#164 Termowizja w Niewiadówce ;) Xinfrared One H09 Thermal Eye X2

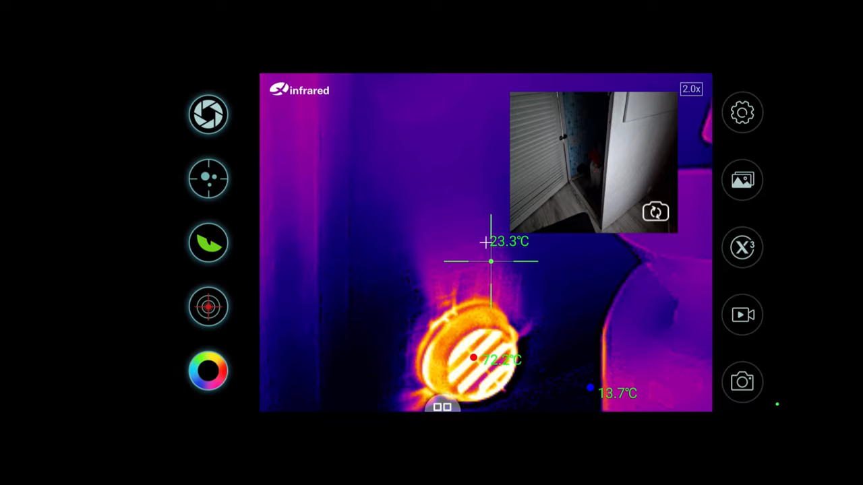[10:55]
On screen: spot 23.3°C
I zobaczcie teraz, jaki tutaj jest ciemny kąt.
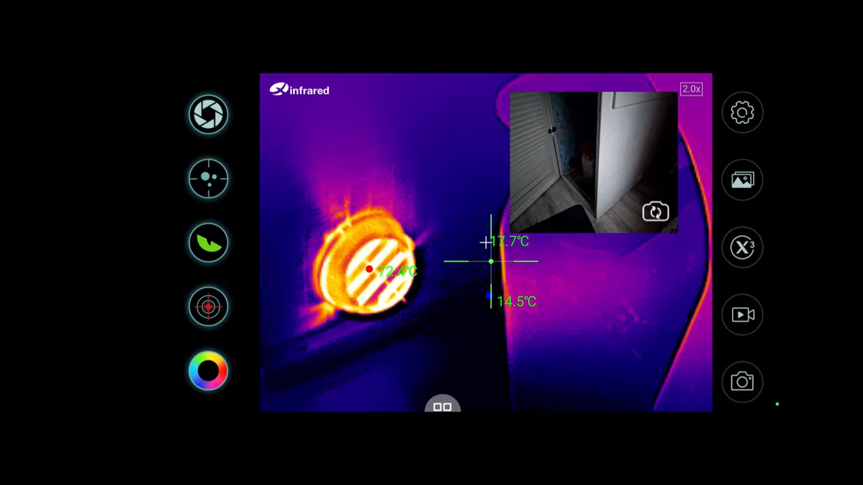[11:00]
On screen: min 14.5°C
Tutaj w zasadzie zwykła kamera nic nie łapie, a ta ładnie pokazuje nam szczegóły,
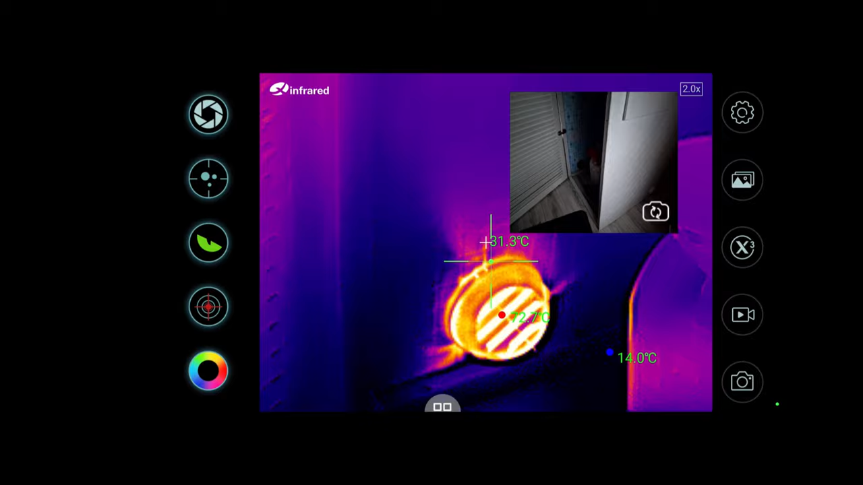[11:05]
no, których trzeba się troszeczkę domyśleć.
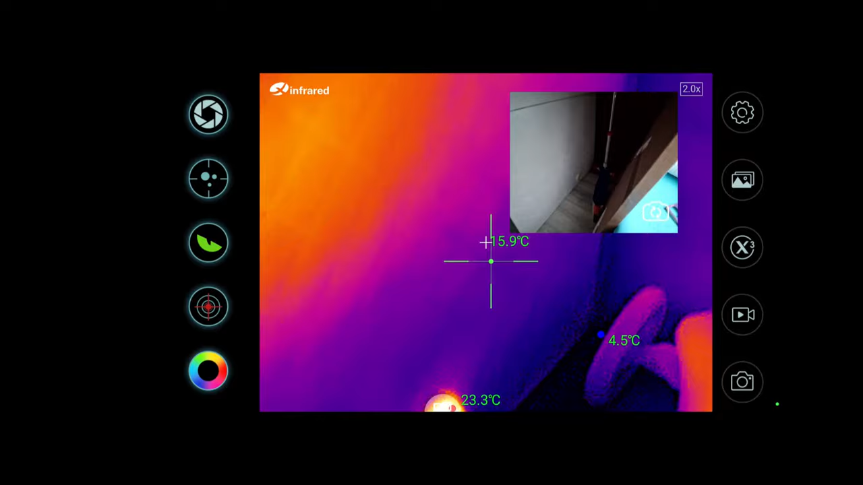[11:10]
On screen: max 23.3°C, min 4.5°C
No dobrze, a trzeci wylot, ten najdalszy, mamy
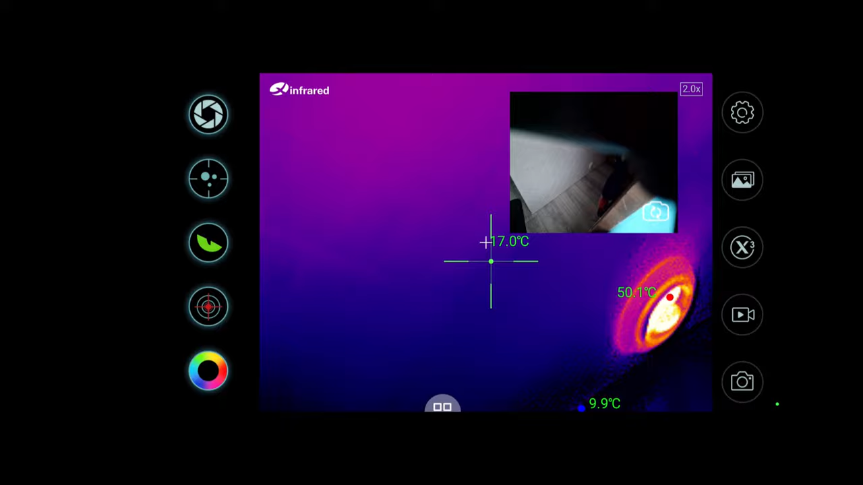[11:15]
On screen: spot 17.0°C, max 50.1°C, min 9.9°C
47-50 stopni na wylocie.
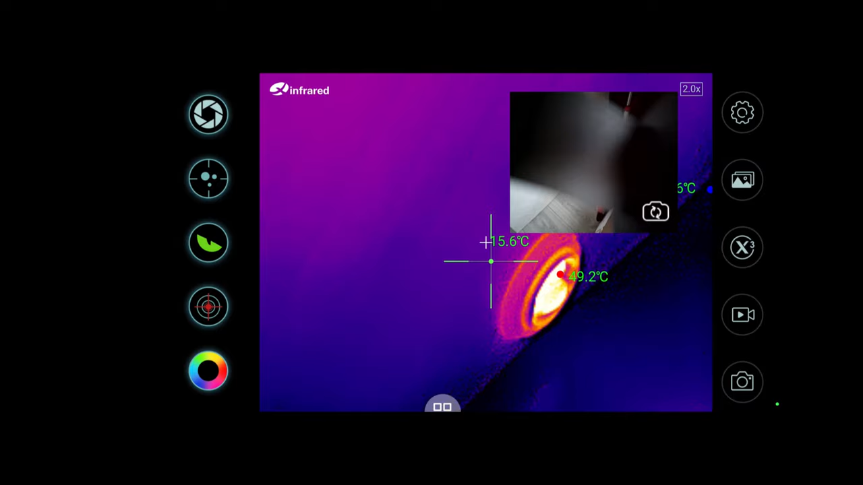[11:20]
On screen: spot 15.6°C, max 49.2°C
No ciężko tym gimbalem operować. Sprawdźmy teraz, jak wygląda przyczepa przez kamerę termowizyjną od zewnątrz.
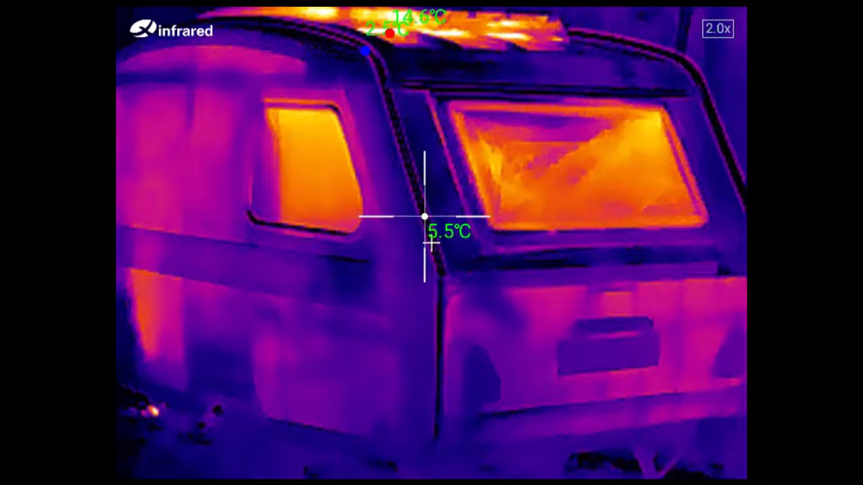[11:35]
On screen: spot 5.5°C
Zdjąłem telefon z gimbala, bo wiecie co, ciężko mi było nim celować. Cały czas ten celownik mi uciekał i pływał, ale teraz możemy zobaczyć sobie, jak ciepło ucieka z przyczepy. Najwięcej, jak widać, przez okna, mają około 11 stopni.
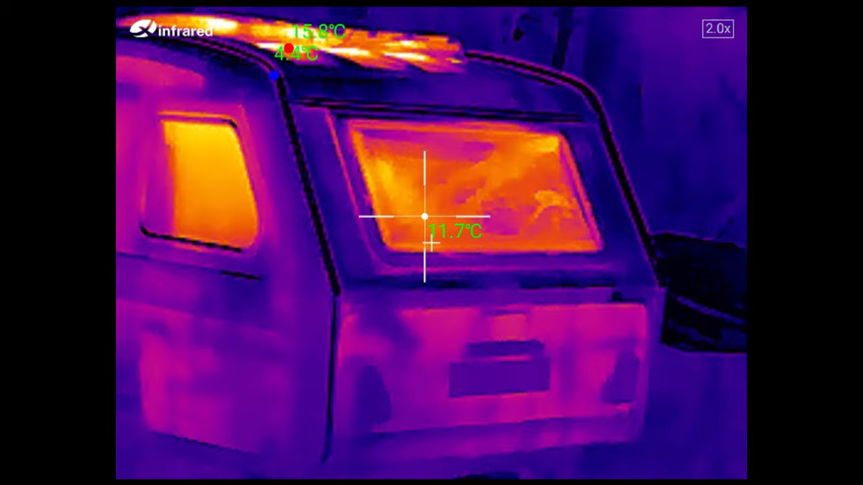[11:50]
On screen: spot 11.7°C
Dużo ciepła, 16 stopni, ucieka tutaj górą,
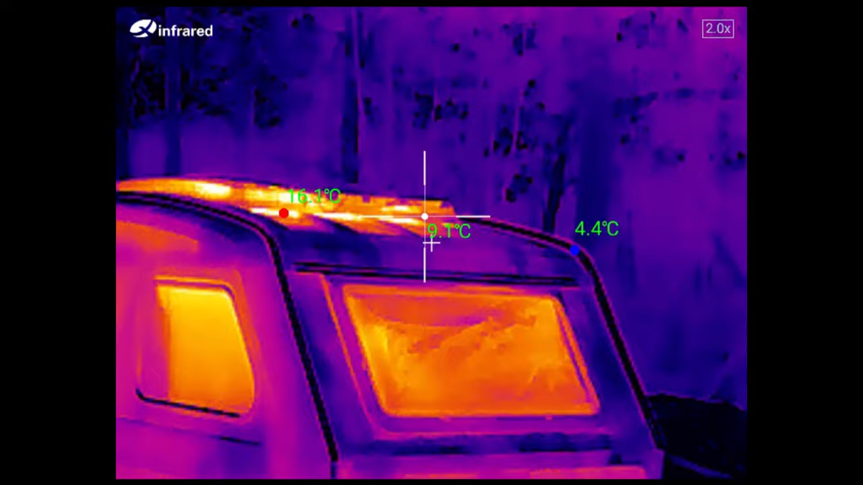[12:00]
On screen: spot 9.1°C, max 16.1°C, min 4.4°C
bo daszek ustawiony jest na mikrowentylację, także cały czas ciepłe powietrze ucieka z niego jak komin, jak przez komin.
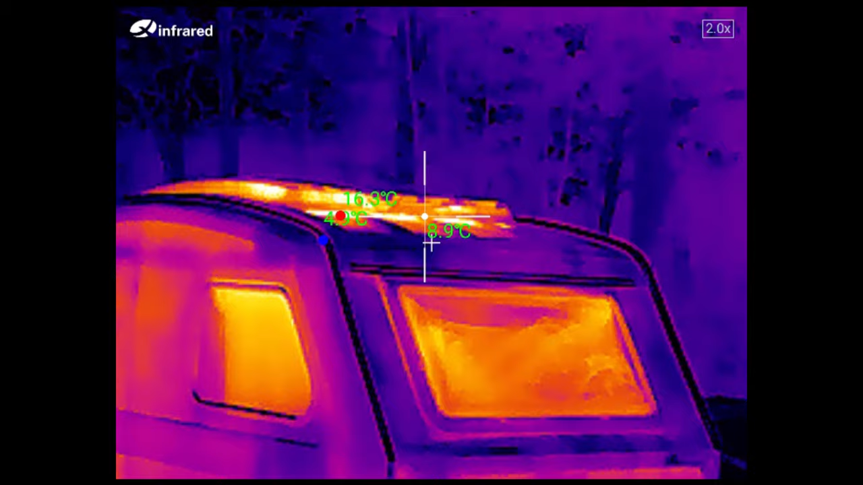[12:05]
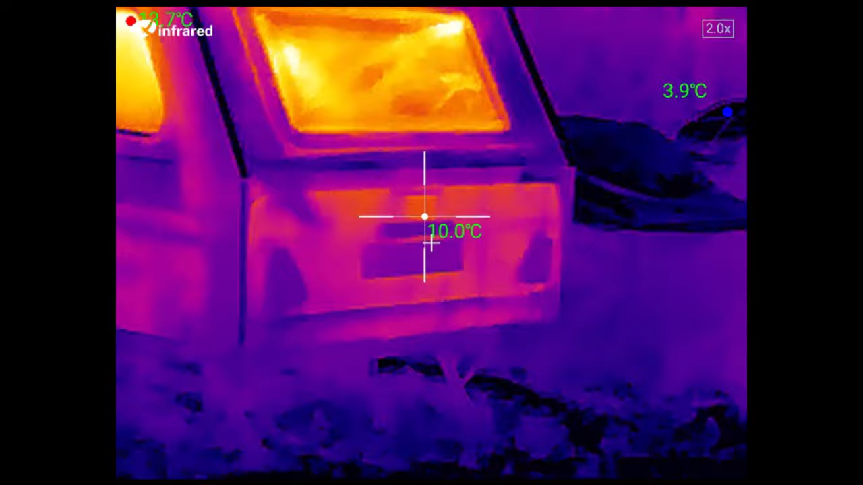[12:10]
On screen: spot 10.0°C
A ścianki mają, no też tutaj widać, około 10 stopni.